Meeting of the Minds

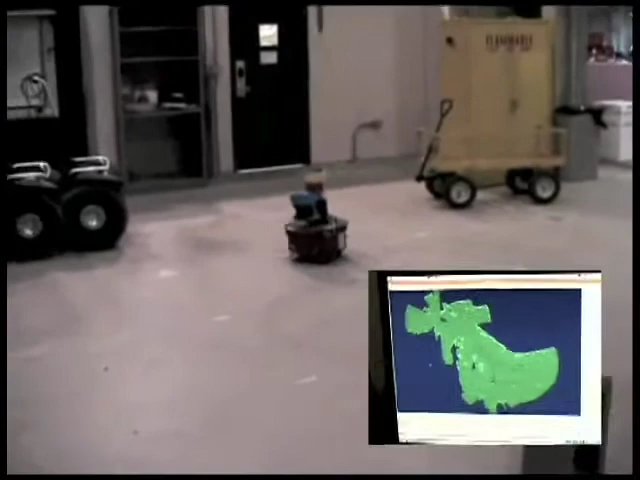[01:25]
And then it takes that information and that's how it starts building a map.
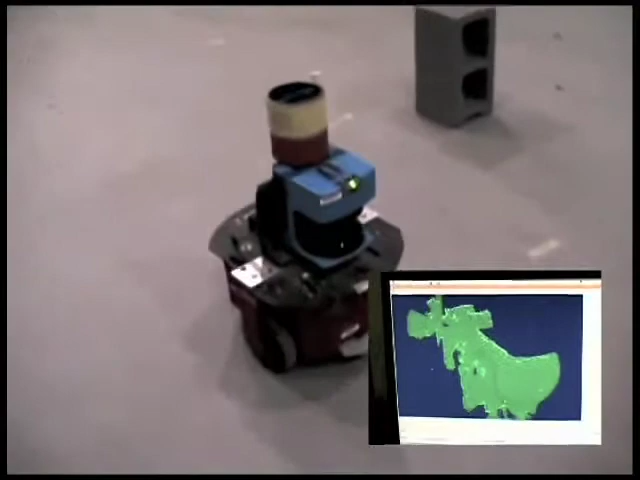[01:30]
So while we might need light to be able to go into this environment, particularly something like a cave, these robots don't have that constraint.